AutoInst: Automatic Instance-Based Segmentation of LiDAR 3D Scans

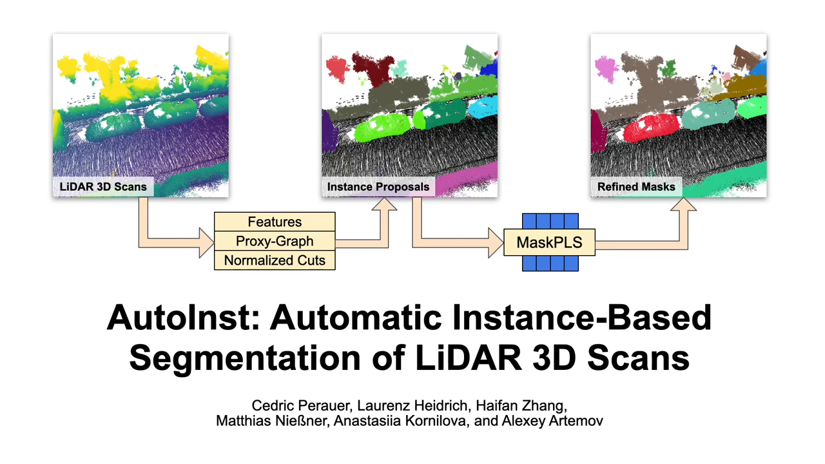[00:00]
We present AutoInst, Automatic Instance-Based Segmentation of Litter 3D Scans.
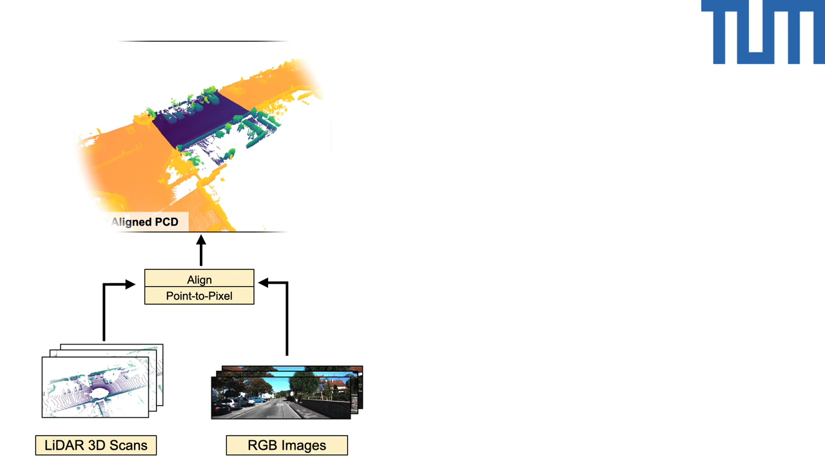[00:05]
Our unsupervised method operates on dense litter point clouds.
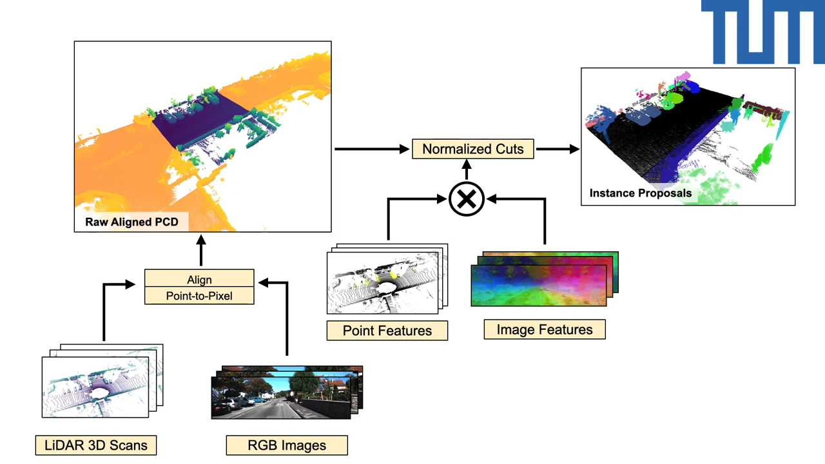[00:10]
We aggregate self-supervised multimodal features and perform normalized cuts to obtain a set of initial instance proposals.
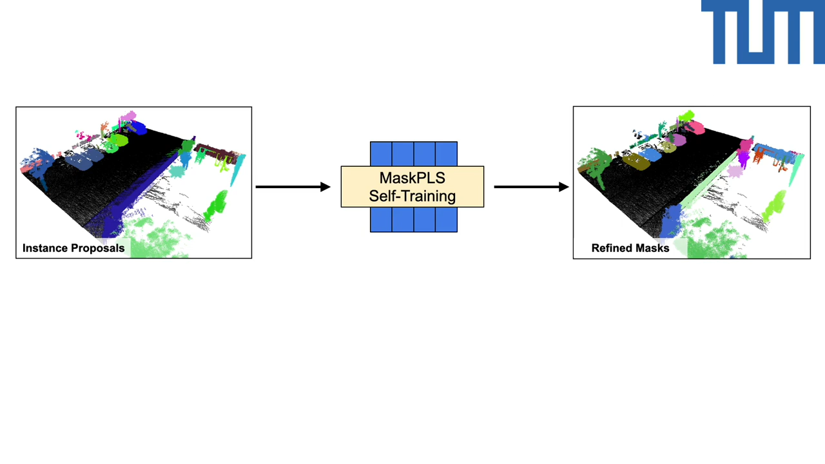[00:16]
We further refine these instance proposals by performing self-training.
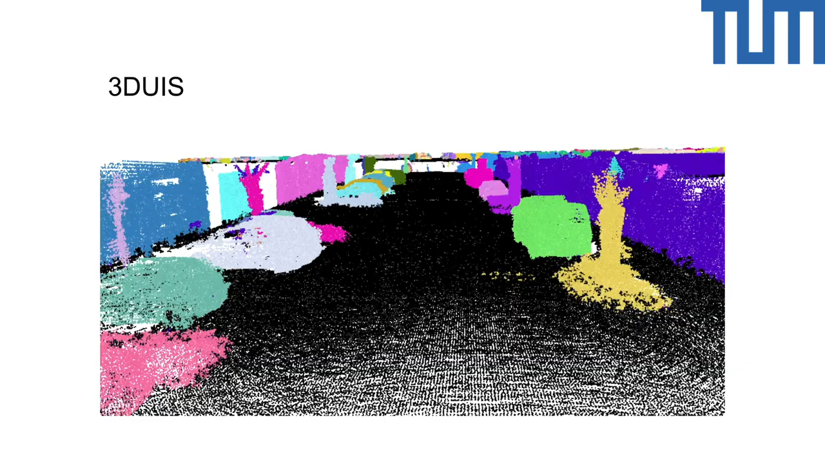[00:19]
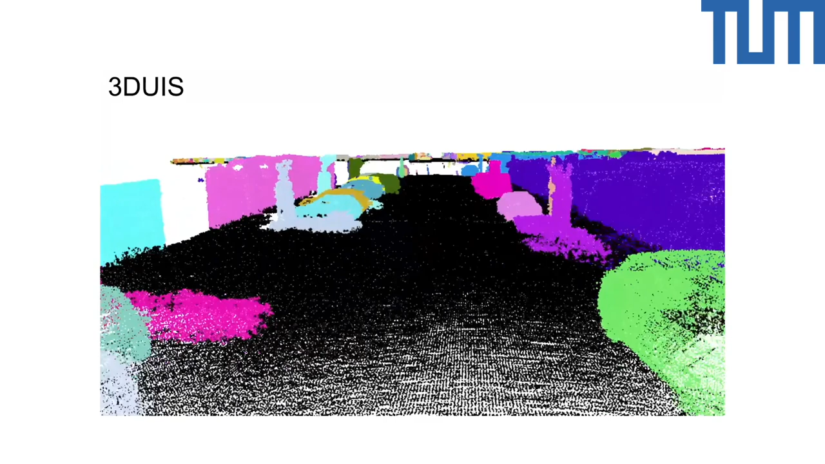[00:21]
We compare our method against various baselines on instance labels of an outdoor laser 3D scan dataset. Compared to our competitors, our method obtains a cleaner set of pseudolabels,
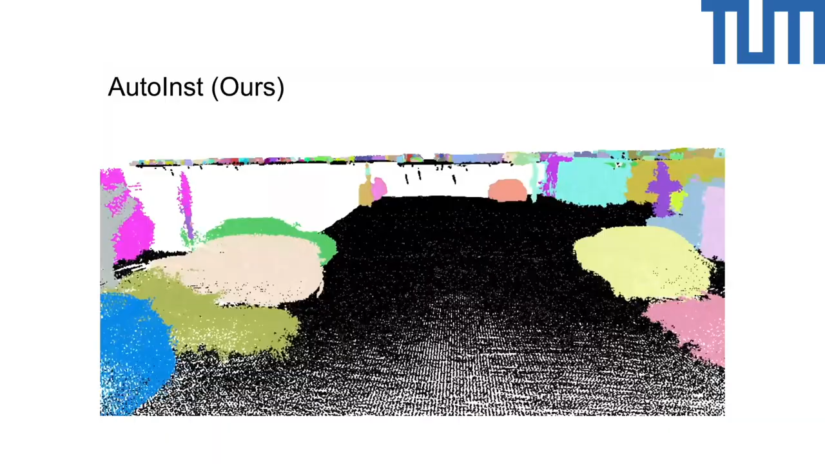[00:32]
resulting in more detailed and semantically coherent instance masks.